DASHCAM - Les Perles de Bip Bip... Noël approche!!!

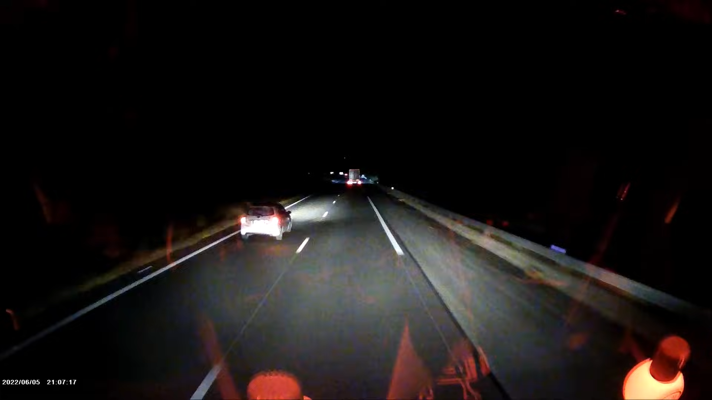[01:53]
Bon, là, la Audi, pas le temps, l'autre, brrra. Dégage, hein. C'est 6h du mat', après, avec ces putains de changements d'horaire. On est en heure d'hiver, donc forcément, il fait nuit noire. J'ai peur. Non, je rigole. J'ai peur de tous ces tarés. Bon, du coup, pour le coup, l'autre, il a plus osé doubler. Il est resté un moment derrière la semi. Caché dans le noir, veilleuse allumée, prêt à déboîter.